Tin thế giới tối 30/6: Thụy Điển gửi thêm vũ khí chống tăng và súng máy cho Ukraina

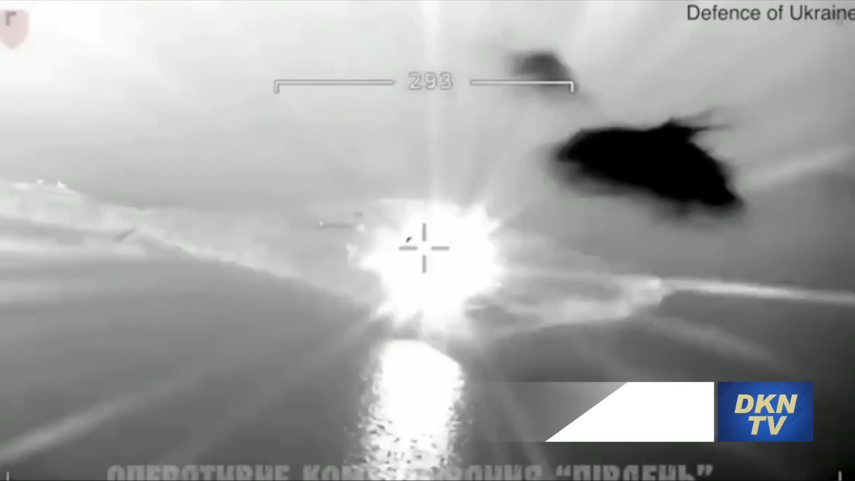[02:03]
Ukraine tuần trước đã phát động một cuộc tấn công lớn phá hủy hàng loạt trạm tiết
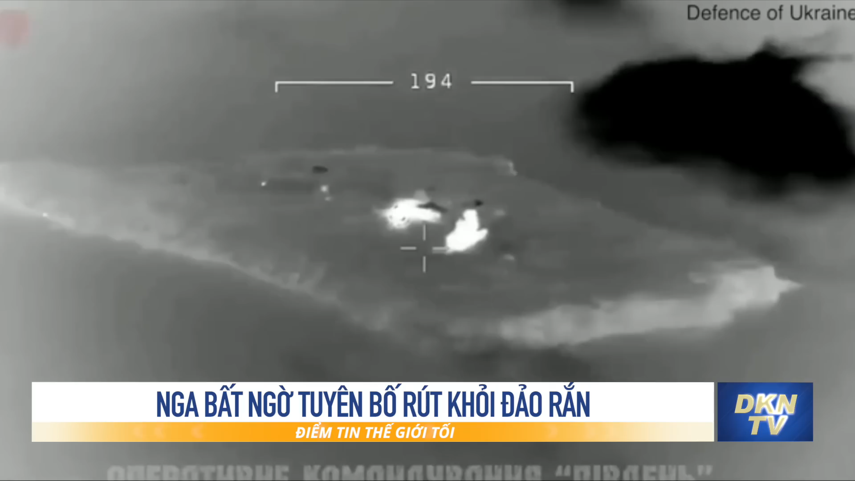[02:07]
tế và hệ thống phòng không của Nga bằng một loạt tên lửa Bộ Quốc phòng Ukraine cho biết quân đội Ukraine đã phá hủy một hệ thống phòng không Vansil,
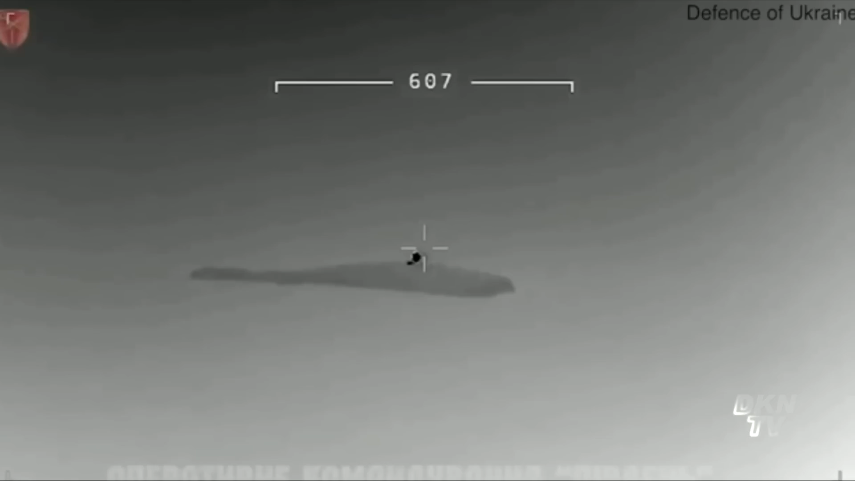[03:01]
Ông đăng cùng bức ảnh khói bốc lên từ hòn đảo sau một cuộc tấn công khác vào đêm qua